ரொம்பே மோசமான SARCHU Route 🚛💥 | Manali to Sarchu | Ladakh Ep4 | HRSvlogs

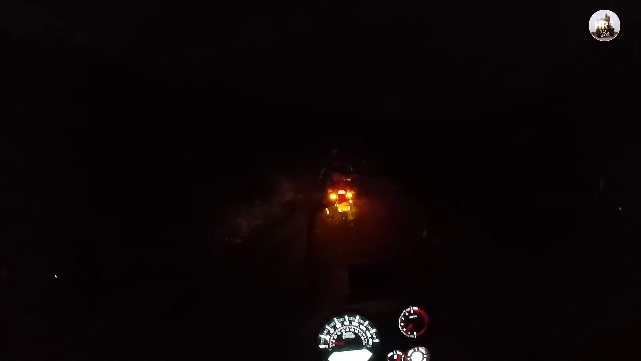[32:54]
We are not expecting this much level. லைட்டிங் என்ன தெரியுமான்னு கூட எனக்கு தெரியல.
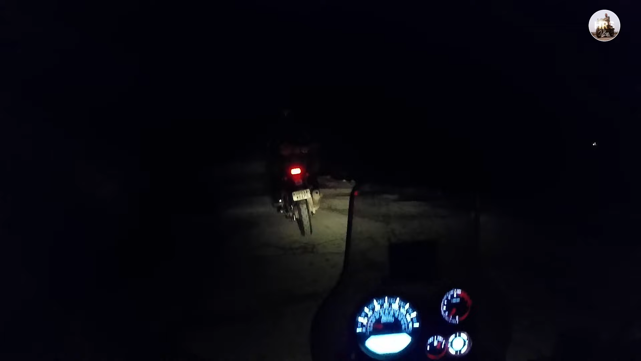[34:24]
இங்கே வேணாலும் நம்ம எல்லா பக்கமும் ஸ்னோ ஸ்பாட் தான் பண்ணிருக்கோம்.
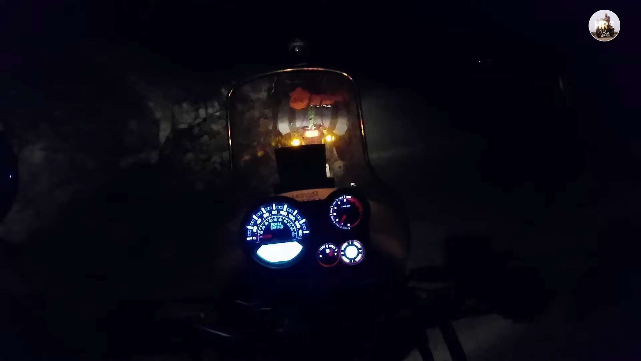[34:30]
பேகை மட்டும் ரைட் சைட்லேருந்து கொஞ்சம் லெஃப்ட் ஏற்றி விடுங்க ப்ரோ, எப்படியும் நம்ம டிலேடாக தான் போகிறோம்னு ஆகிப்போச்சு கைஸ்.
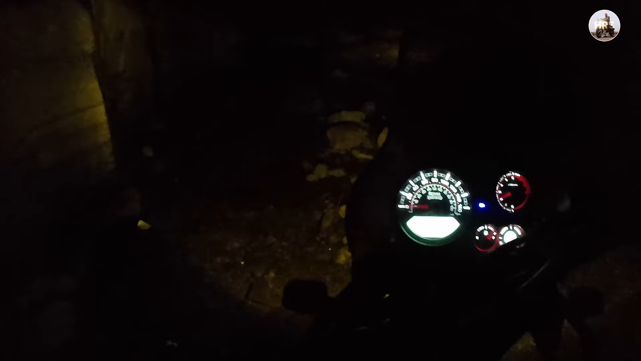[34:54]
வாங்க வாட்டர் கிளாஸ் போகலாம். அவனுக்கு இரு போடும் போடும் இருங்க ப்ரோ வந்துட்டேன்.